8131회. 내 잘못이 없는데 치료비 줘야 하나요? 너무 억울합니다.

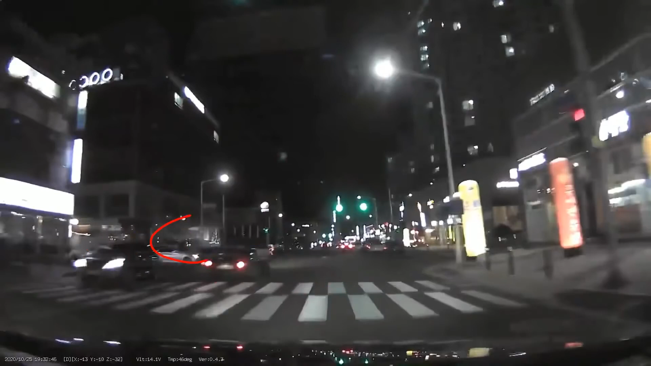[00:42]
이 차는 신호등 없어요. 넓은 도로 차는 신호등이 있고요. 상대차는 신호등이 없는 곳에서. 그래서 쭉 나오다가 이렇게. 피할 수 있을까요? 여러분들이 신호에 따라 가고 있는데. 신호에 따라 가고 있는데 저 차가 여기서 이거 이제 보입니다. 이 차는 원래 언제 지나가야 될까요? 여기가 빨간불일 때 그리고 횡단보도 보행자 신호 들어오면 이쪽에도 횡단보도 있어요. 그러면 여기에 홍해바다처럼 가운데가 길이 열리는 거죠. 그때 지나갔어야 되죠.